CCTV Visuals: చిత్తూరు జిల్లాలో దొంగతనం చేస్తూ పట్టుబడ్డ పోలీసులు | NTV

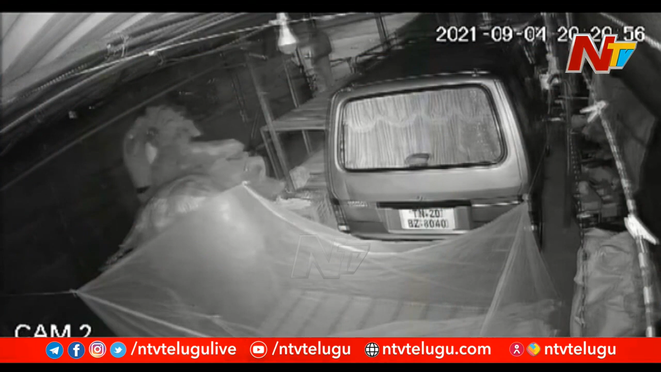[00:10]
चेतिवाटन चूपिंच्टन चरिगिंदी अधिकुडा रोड्डु पक्कने उन्नट वन्टी वोक चिन्न दुकाणनलो रात्रिल्लू पेट्रोलिंग चेसे सम्यनलो बट्टल शाप लोक वेल्डी चोरीकि पालपड़्डारू आद्रिस्यालू